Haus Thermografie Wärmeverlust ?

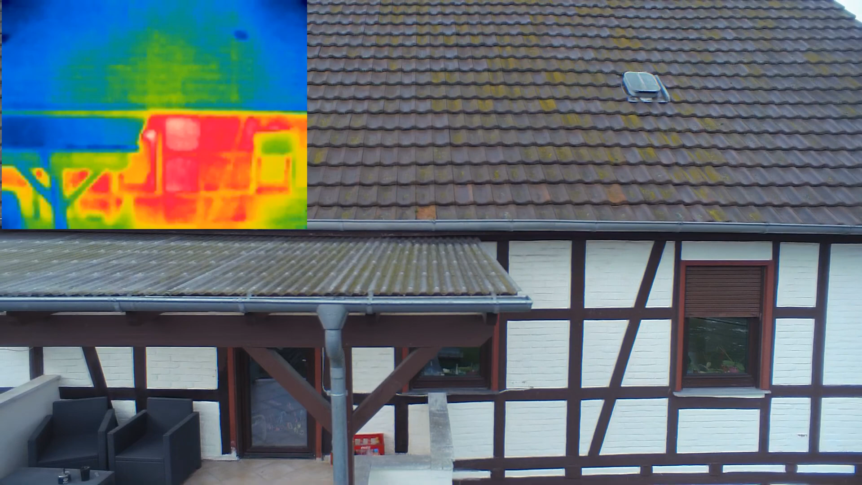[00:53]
Hier an diesen Fenstern sieht man ganz gut, dass das so Kippfenster sind, die sie so rausschwenken lassen.
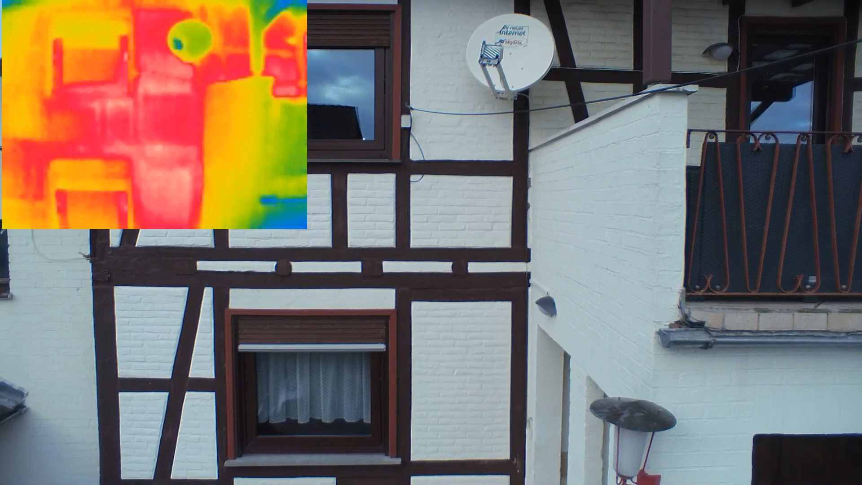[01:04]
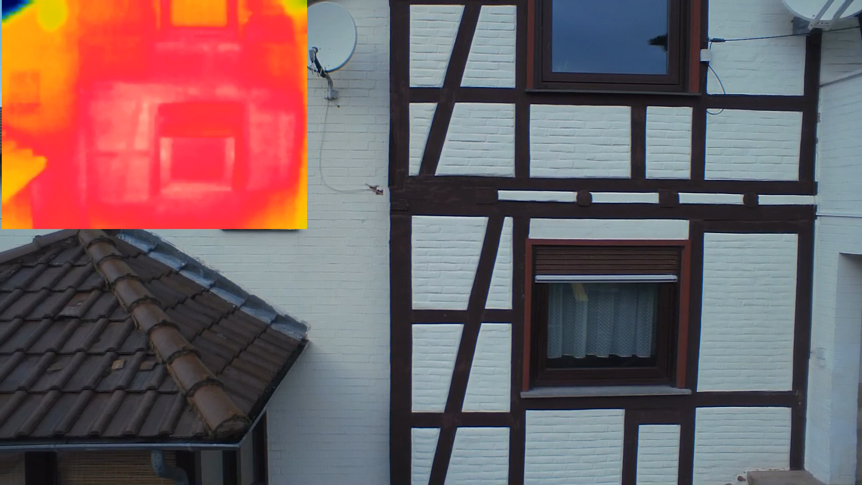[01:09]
Das sieht man genau, wo die Schwenkpunkte sind, dass da ein gewisser Wärmeverlust ist.
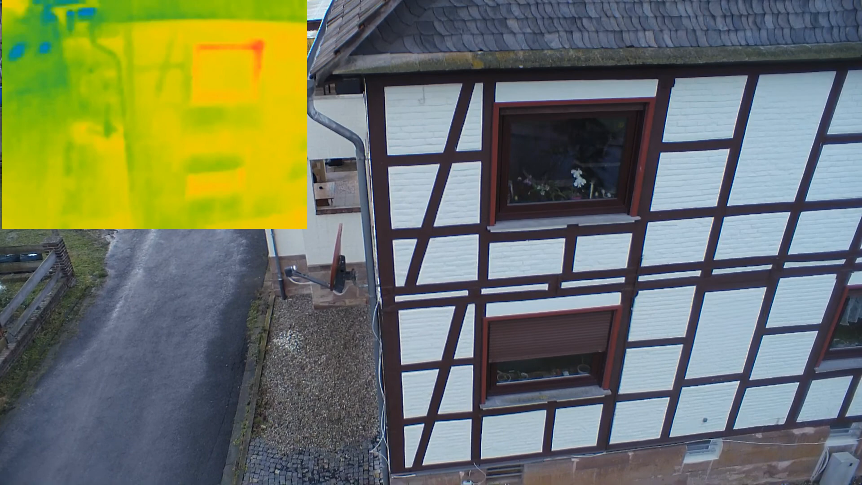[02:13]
So, hier in diesem Fenster sieht man ganz gut die Rollokästen oben rechts in der Ecke. Da ist ein starker Wärmeverlust drin. Das sind so 4 bis 6 Grad, teilweise 8 Grad, was da Wärmeunterschied ist. Man sieht das jetzt hier auf dem Video nicht bei der ST16.
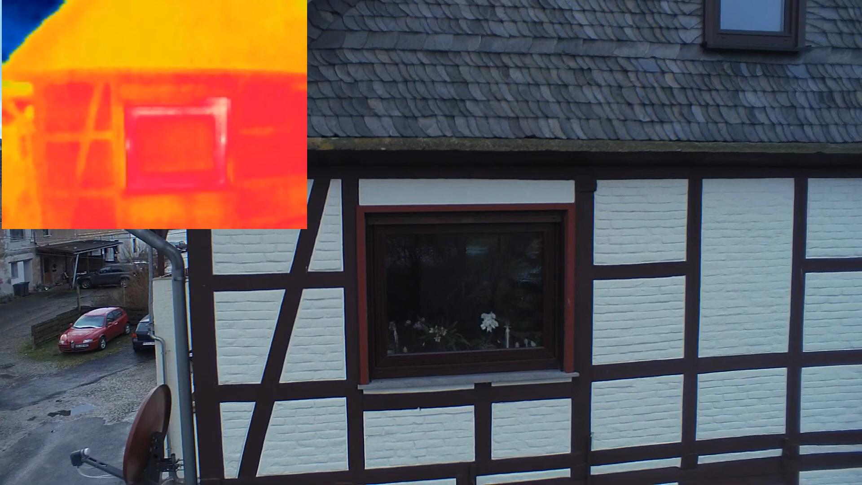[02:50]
Und bei der Steuerung auf dem Display sieht man dann den Punkt, sage ich mal, zentralen Punkt, wo die Wärme angezeigt wird. Und wenn man die Kamera dahin ausrichtet und neben dem Punkt, dann sieht man dann immer die Gradzahl, was für Unterschiede da drin sind. Das ist ganz interessant und jo, man sieht halt da, dass da in dem Rollokasten da die Wärme halt flöten geht quasi.
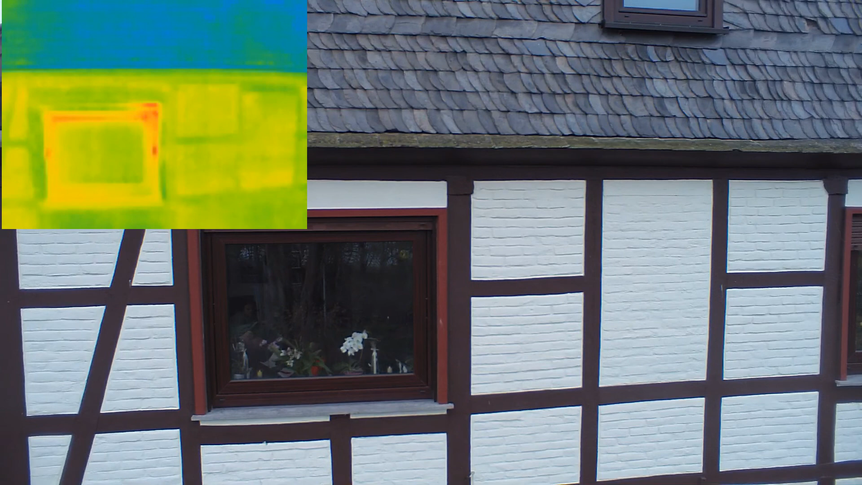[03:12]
Da muss der Kumpel mal aufmachen und mal gucken, was da los ist. Und die Drehpunkte, da müssen wir auch mal gucken, ob da die Dichtung neu in Ordnung sieht. Man sieht halt genau hier, wo es ganz hell ist, in der Mitte des Fensters, da sieht man genau die Drehpunkte von den Fenstern, wie ich eben schon erwähnt habe. Ja, fliegen wir mal ein bisschen dichter dran.
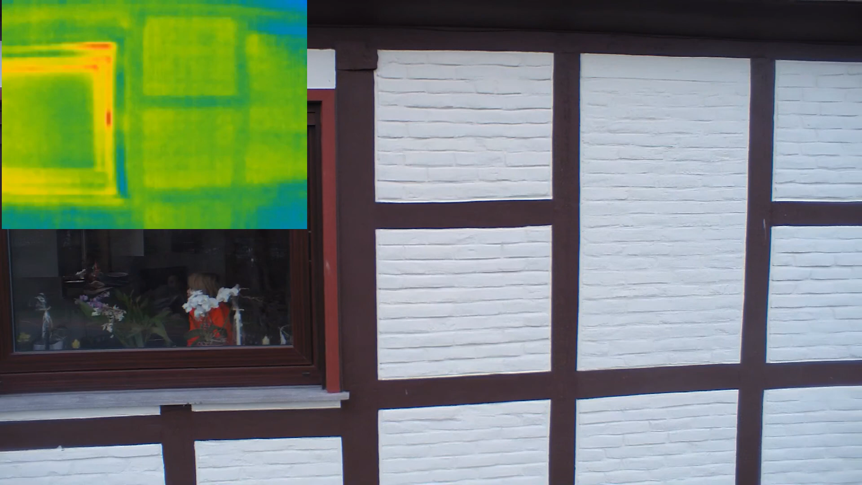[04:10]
Was man ja auch ganz gut sieht, ist die Unterschiede zwischen dem Mauerwerk. Das ist diesmal ausgemauert worden, alles zwischen dem Gefache. Und dass da trotzdem Wärmeunterschiede sind, aber die sind so gering, das ist eigentlich alles in Ordnung. Ich sag mal immer, schlimmere Häuser sind eigentlich so 70er Jahre, wo das Baumaterial so schlecht ist. Also das ist bei denen hier alles noch ganz gut. Ja, das Wetter war auch ganz gut. Es war ziemlich windstill. Da kann man natürlich so Faxen machen und nochmal ein bisschen dichter ans Haus fliegen.
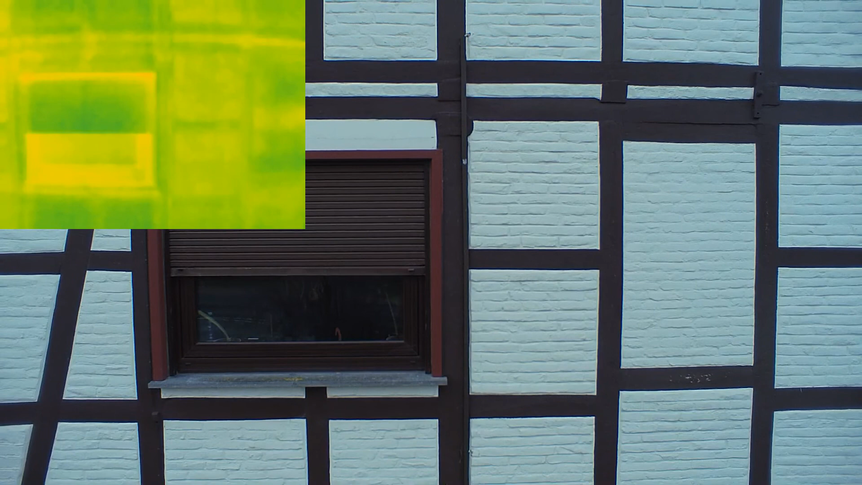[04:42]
Da geht das alles noch. Ja, auch hier ist am Jalousiekasten wieder Wärmeverlust und wieder bei den Drehpunkten. Teilweise sieht man auch unten bei den Fensterbänken, dass da die Wärmeisolierung nicht so gut ist. Die haben damals so dicke Fliesensteine da drauf gemacht und wenn die da direkt bis unter das Fenster gingen und da keine vernünftige Isolierung ist, dann überträgt das auch nach außen sehr stark.
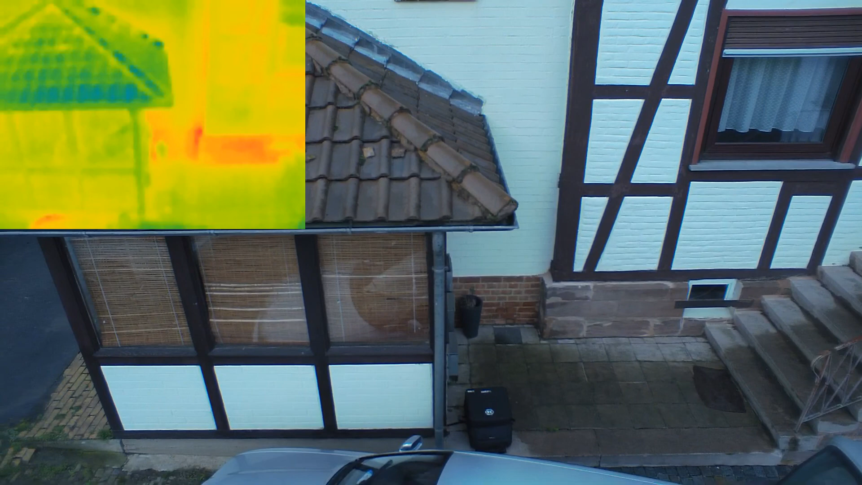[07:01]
Man sieht auch genau, dass bei den Balken eigentlich der kleinste Wärmeverlust ist. Die sind halt relativ kalt. Das heißt, die haben nach innen eine gute Isolierung.
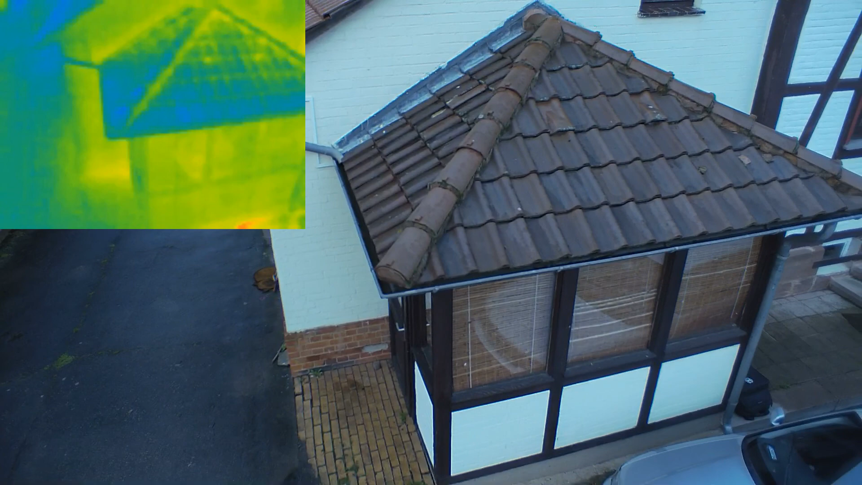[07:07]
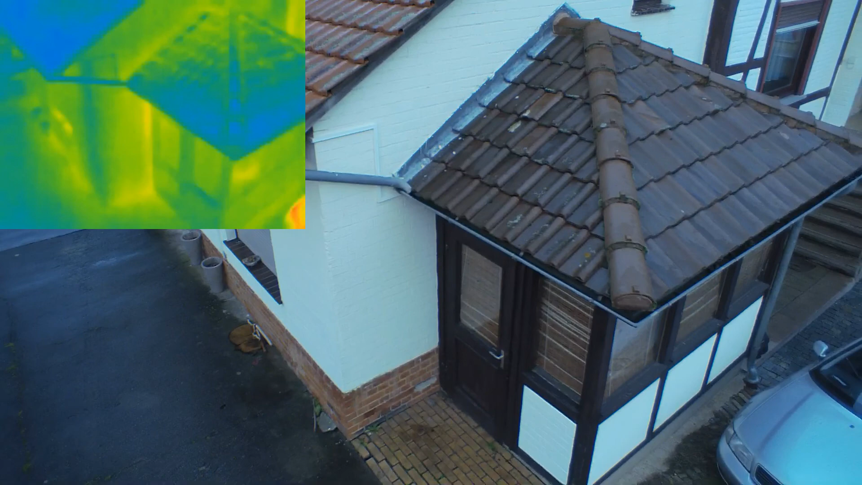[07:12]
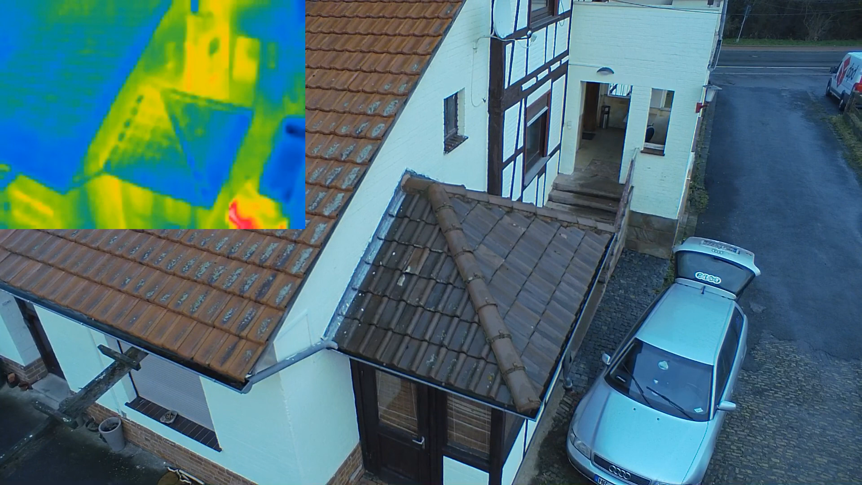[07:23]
Was man hier auch ganz gut sehen kann, ist bei der Dachfläche, dass der innere Teil der Fläche, da wo eigentlich die Mauern hochgehen und abschließen,
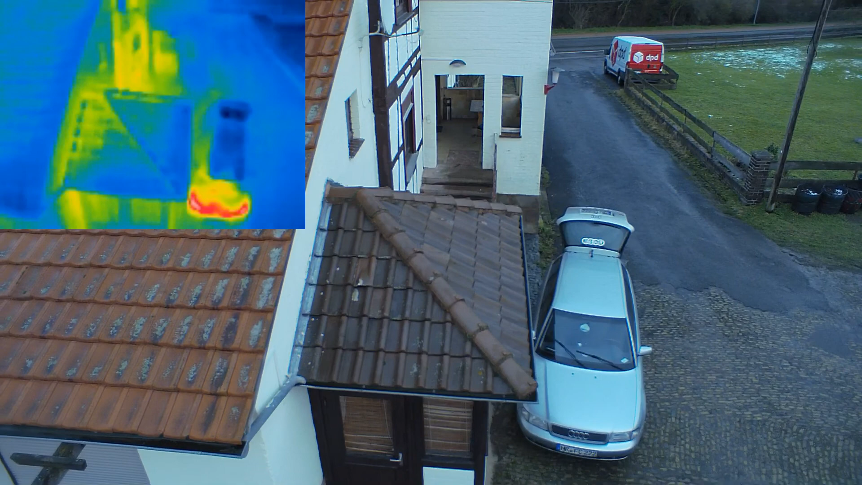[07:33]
dass da die Ziegeln wärmer sind als die Außenkanten. Das zeugt dafür, dass die Decke nicht hundertprozentig isoliert ist und da in das Dachgeschoss mehr
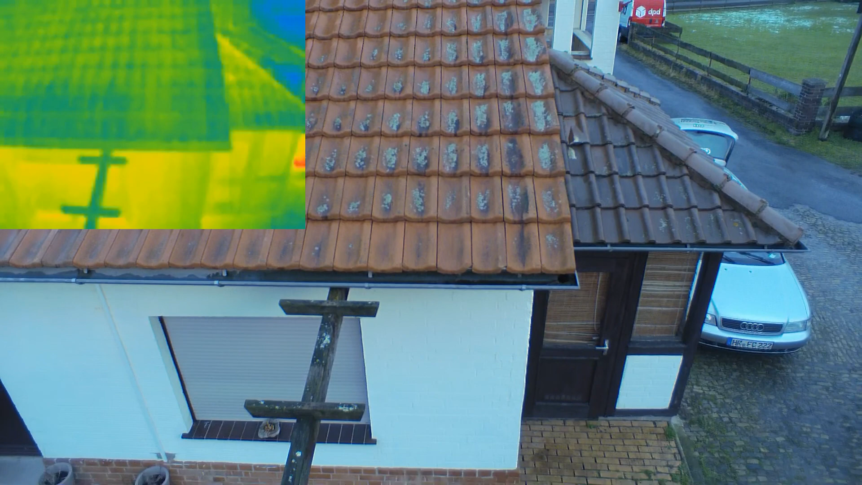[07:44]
Wärme hochgeht und da die Ziegeln da überhaupt nicht isoliert sind.
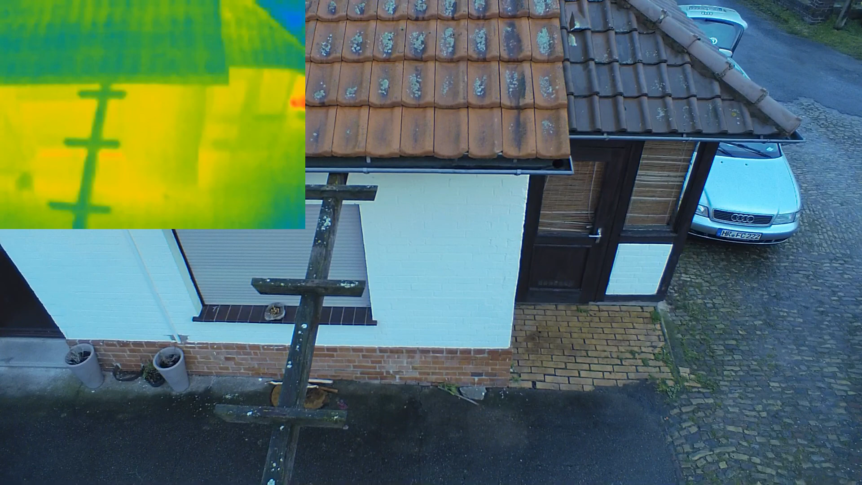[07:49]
Ich sag mal, die ganzen Dachschrägen sind überhaupt nicht isoliert, sonst wäre es auf dem Dachboden, würde dann die Wärme zumindest in den Dachboden übergehen und würde da so ein bisschen noch vorbei. Aber das geht halt komplett in die Ziegel und nach außen über raus.
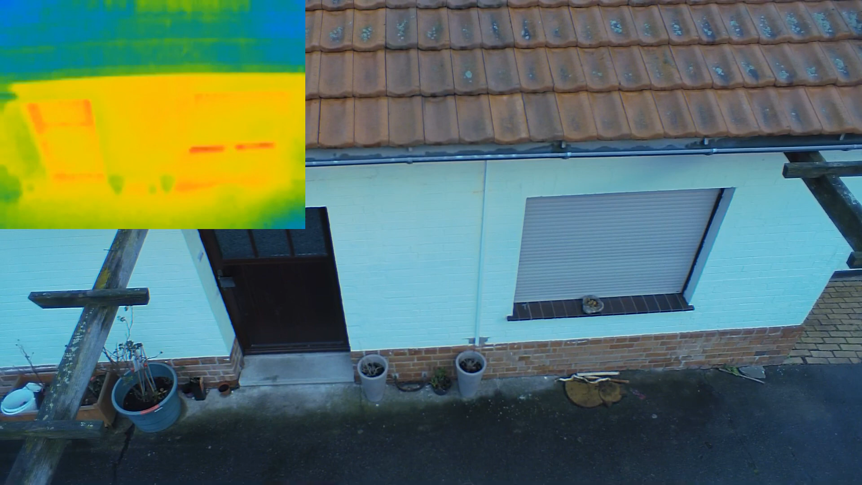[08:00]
Das heißt, das ist die Isolierung von der obersten Etage zum Dach hin, die ist nicht so astrein.